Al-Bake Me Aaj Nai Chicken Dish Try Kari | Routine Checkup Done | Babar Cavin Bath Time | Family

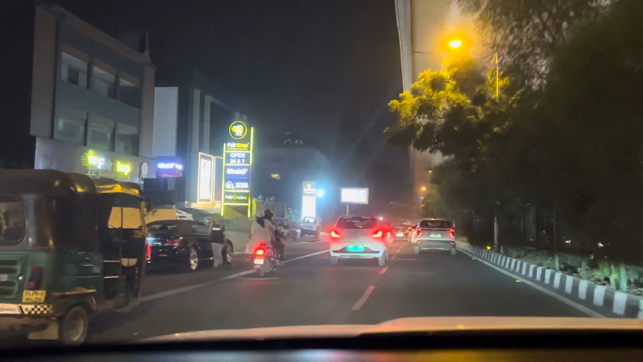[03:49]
छोड़ करके डिफेंस कॉलोनी चलके वहां खाएंगे तो वहां
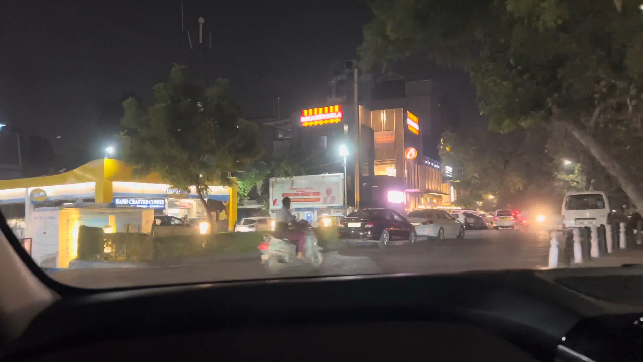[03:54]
के लिए हम निकले यह मैं दिखा दूँ यह फ्लाइवर के नीचे डिफेंस कॉलोनी में ही यह
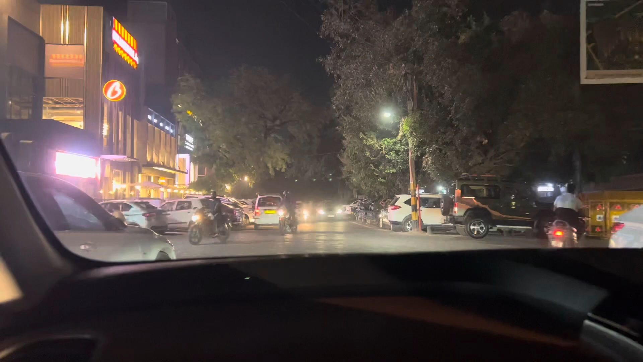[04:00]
रास्ता जो है वो नीचे की तरफ जाता है बीका � ने रहे तो इससे आपको पहचान हो जाएगी तो
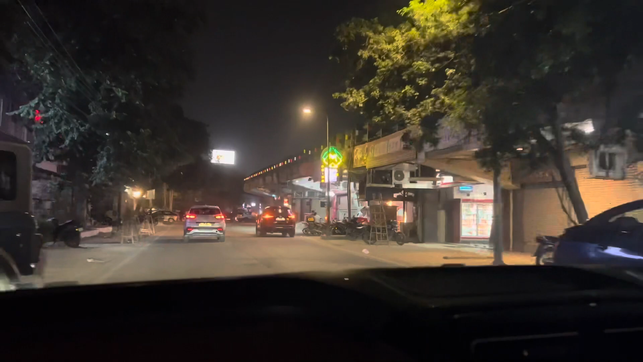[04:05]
इसी रोट पे बस आगे चलते जाएंगे तो यह राइट पे चंगेजी करके जो दिखरा होगा आपको और
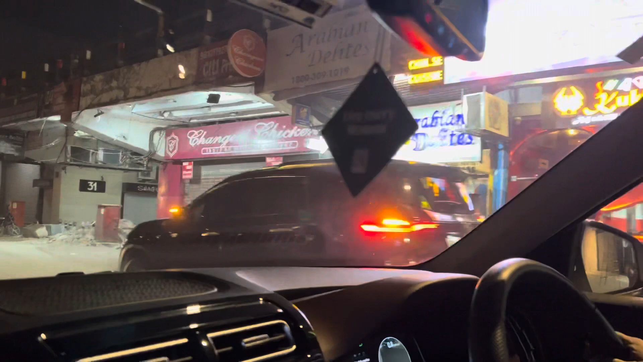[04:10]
यह बन था आज तो अब यहां से प्लैन बना के